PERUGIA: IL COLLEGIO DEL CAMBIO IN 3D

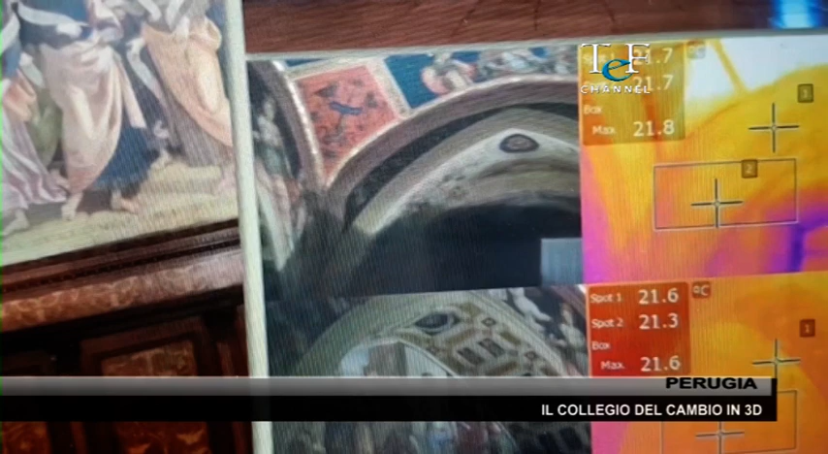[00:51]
spugliandolo dalle suppellettili e rilevandone accuratamente lo stato di conservazione anche tramite termoscanner.